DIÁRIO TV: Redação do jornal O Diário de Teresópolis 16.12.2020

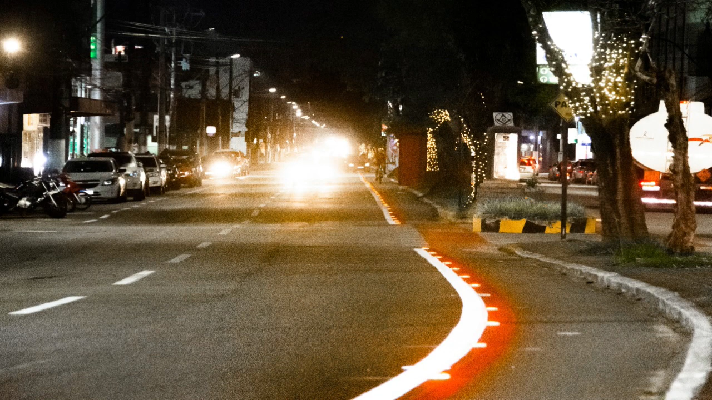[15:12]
ele ilumina com os faróis dos carros e alerta para que os motoristas não invadam a faixa demarcada da ciclofaixa.